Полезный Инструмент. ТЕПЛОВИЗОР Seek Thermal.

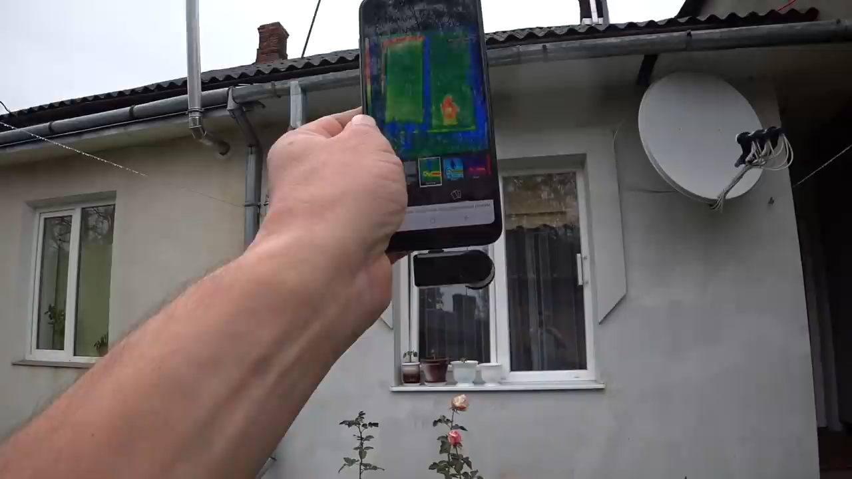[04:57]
там где открытое вот это желтенькое непонятно возле штапиков
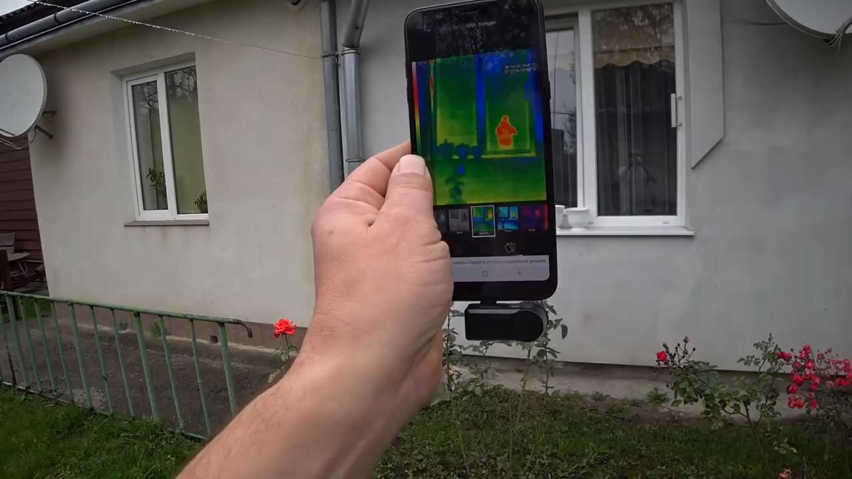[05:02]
и возле подоконника да кстати
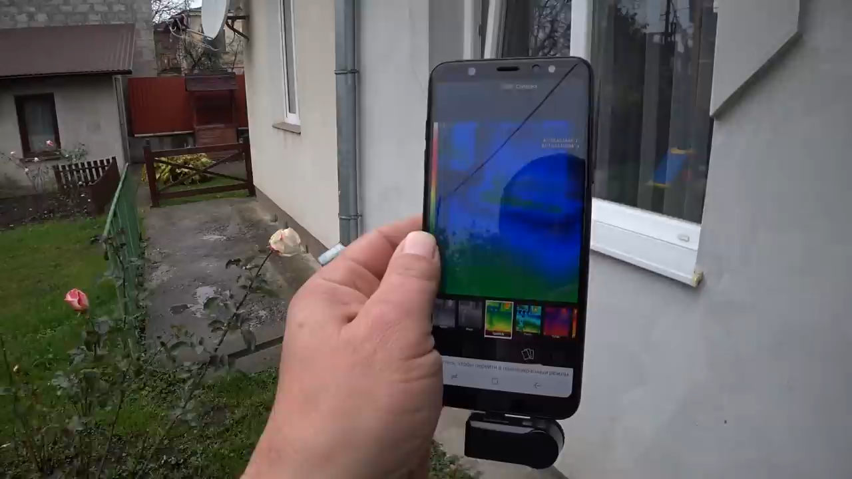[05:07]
далеко приходится вот видите где тепло уходит под
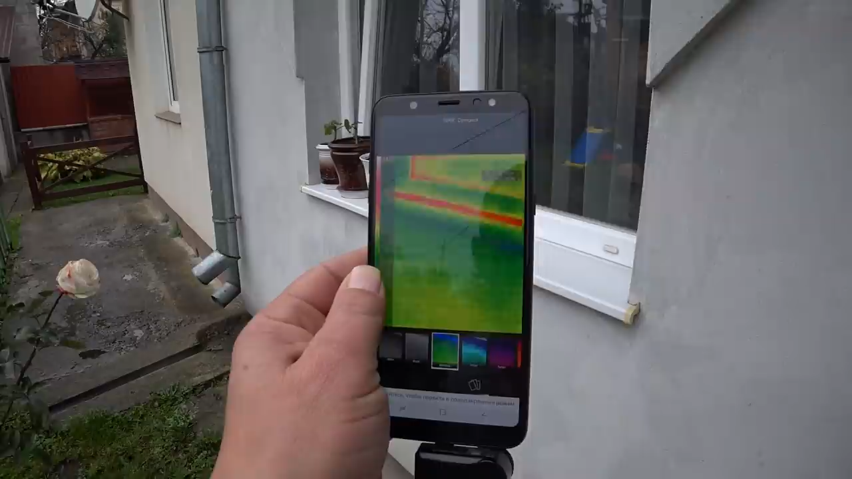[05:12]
самым не замок на вот он а
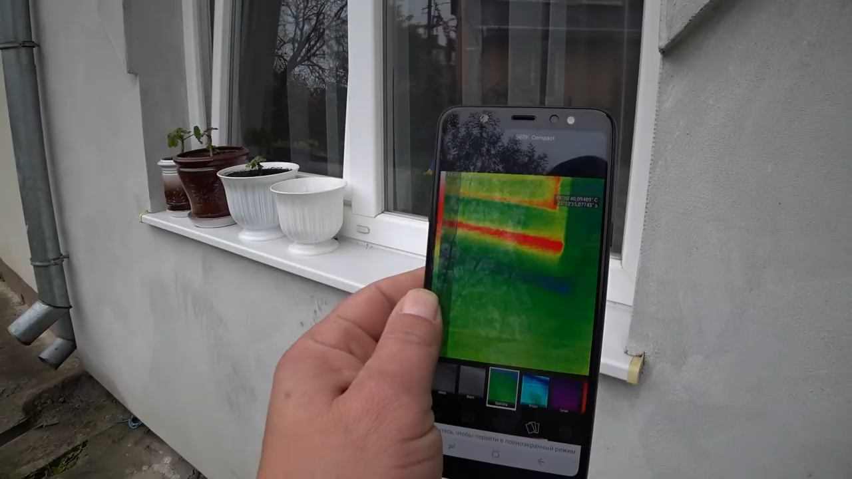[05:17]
на откосах нет откосы утеплены поэтому кто оставлял здесь
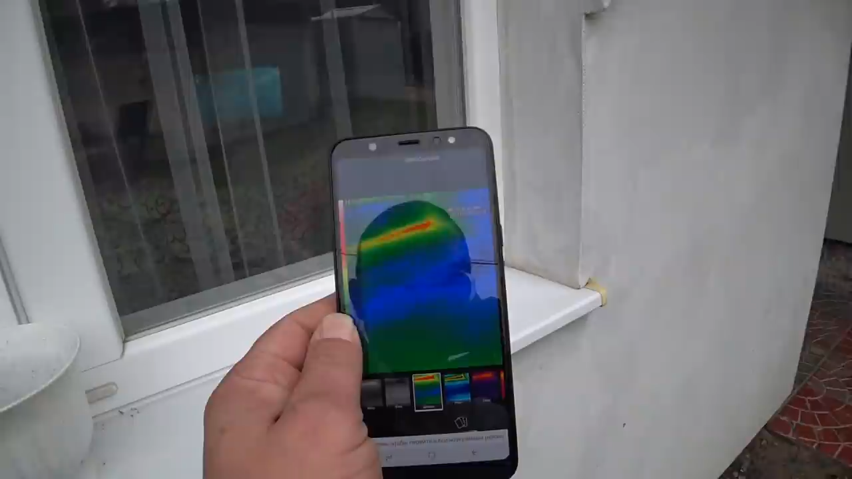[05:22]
мне комментарии под видео я у нее утеплил вы ребята правы на 250 процентов видите где тепло уходит вот
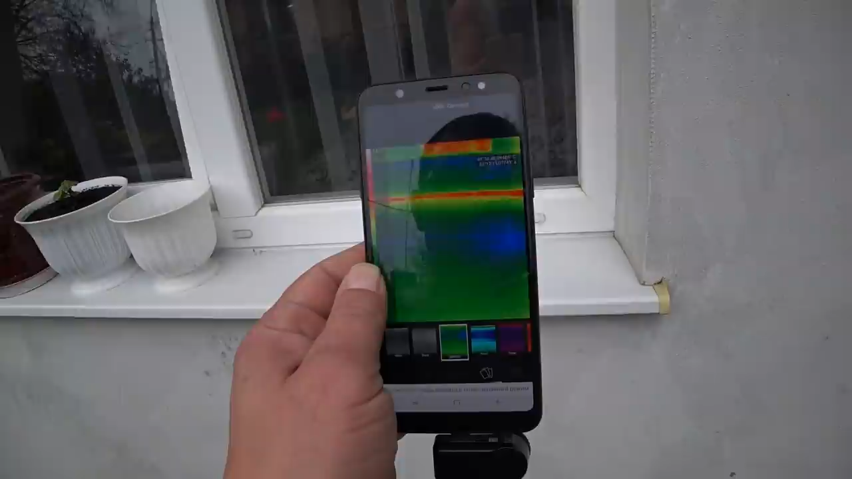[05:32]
так вот и вроде пропенено не там запенено все там вот это монтажная планка на пустая и это же тогда было пропенивать у нее губки в середине было вот
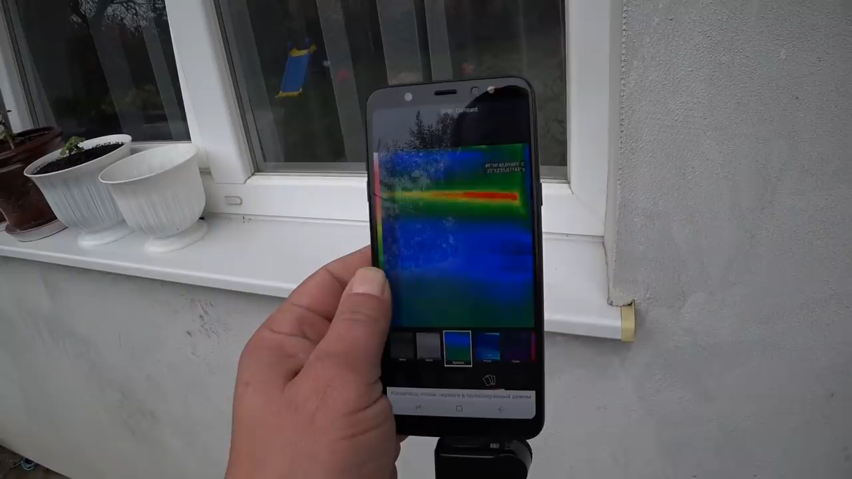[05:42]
она где проходит так собака собака а за
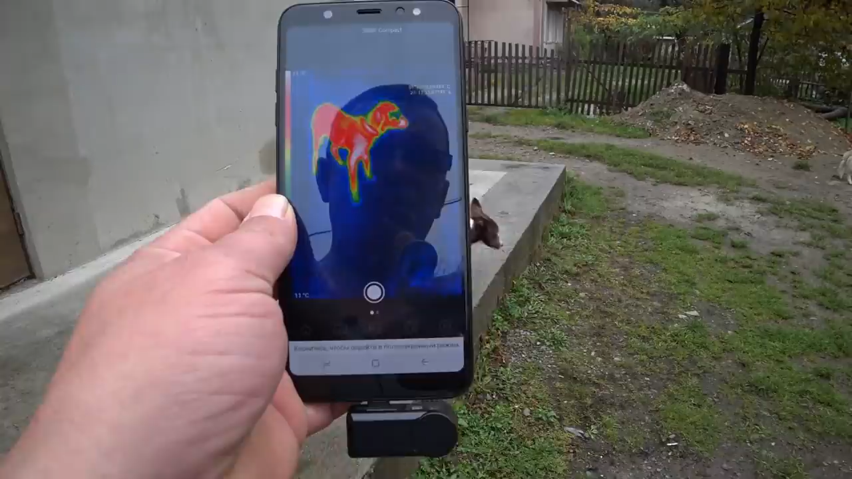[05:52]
сколько же метров берет так тут до тех собак метров 15
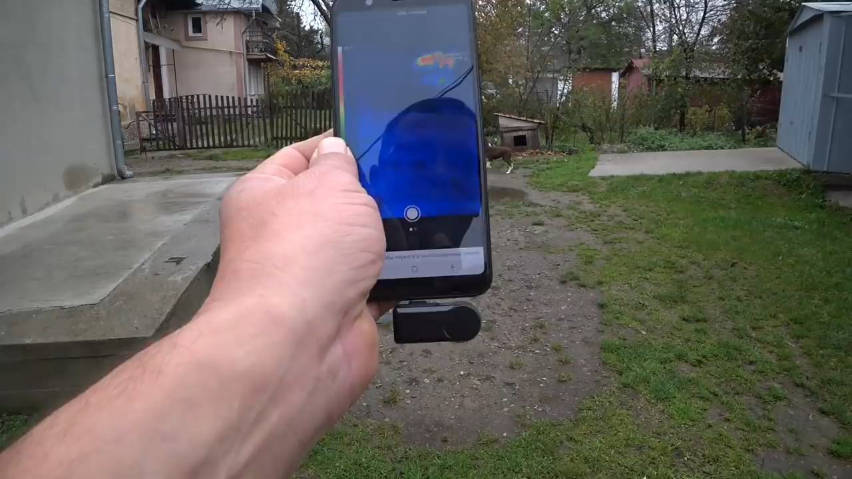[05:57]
так можно звонить мариану что зайца он найдет за 10 метров дальше смотрите ребята вот видите петля
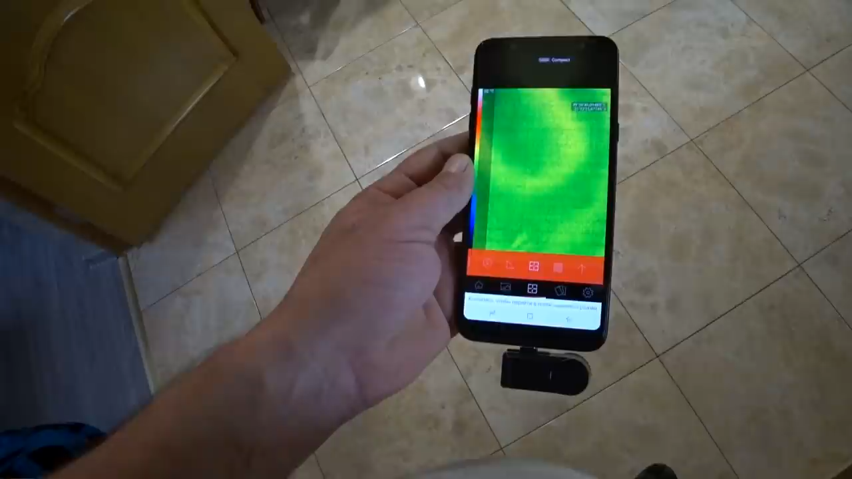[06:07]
теплого пола вот если моя нога вот вот она
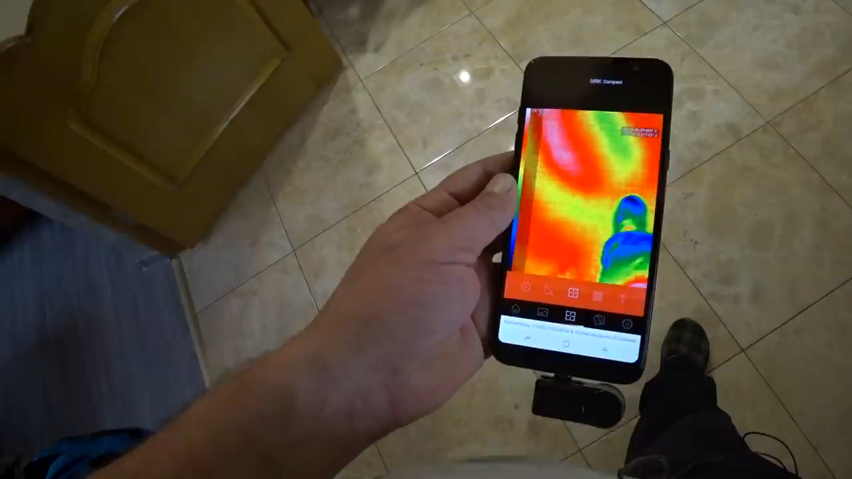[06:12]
пошла петля то есть реально все можно
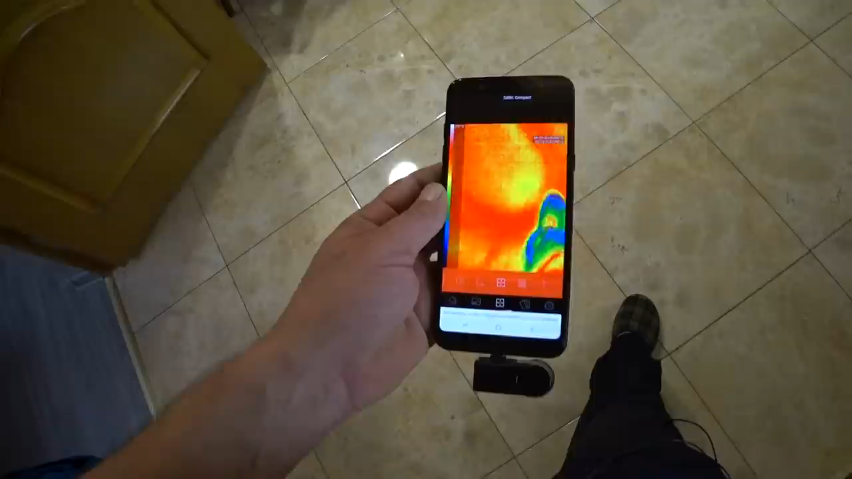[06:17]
найти надо только ровненько камеру ставить а здесь не помню резкости линина и вот
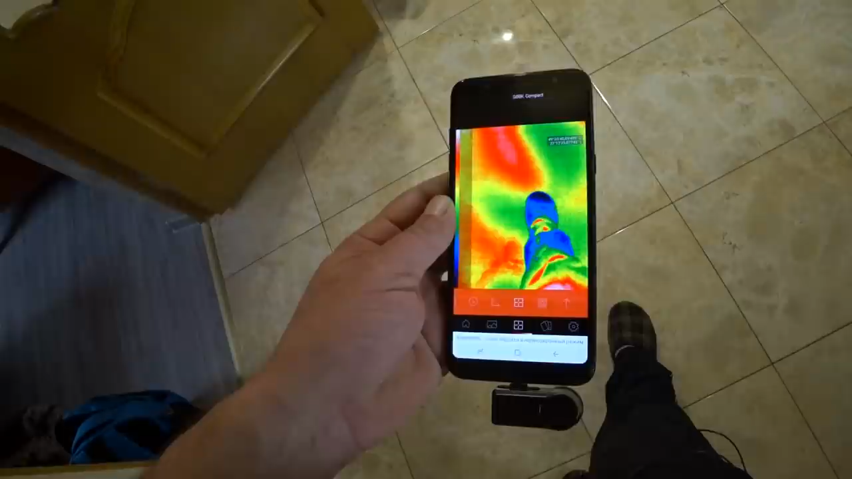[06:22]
она пошла одна петля вот соседняя вот она здесь
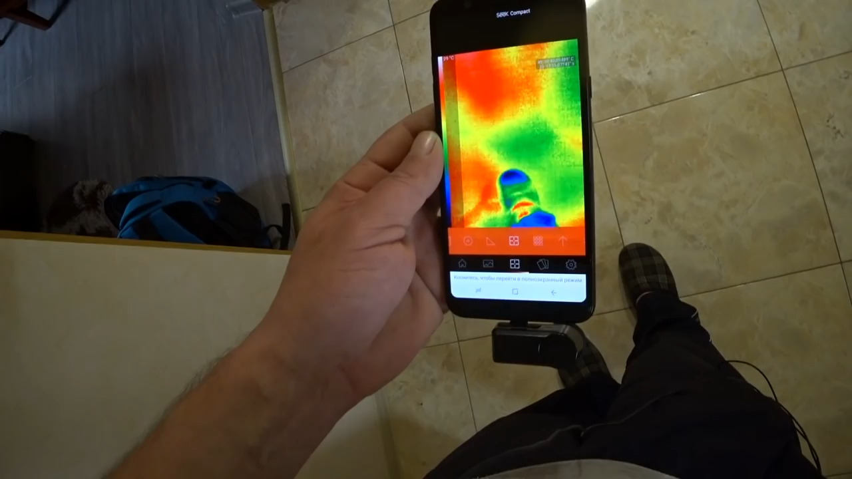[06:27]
дальше вот можно идти по трубе